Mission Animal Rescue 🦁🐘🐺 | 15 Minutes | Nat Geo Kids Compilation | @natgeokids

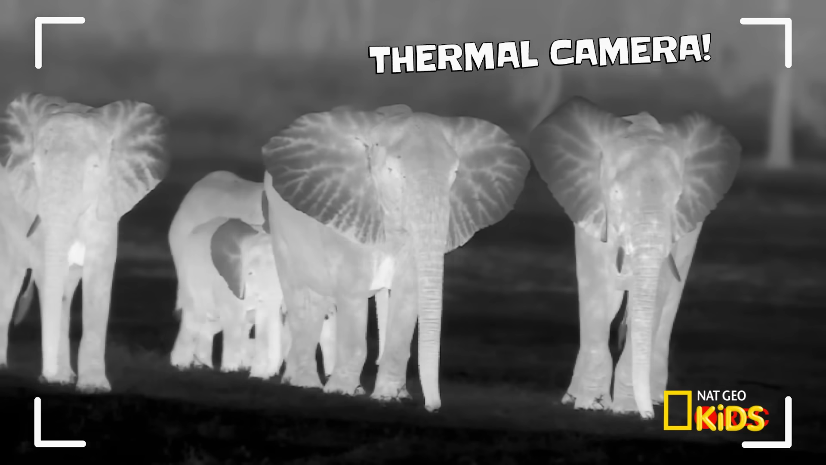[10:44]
Elephants' ears have a unique pattern of veins. Just like fingerprints, no two are alike. African elephant ears can be six feet tall.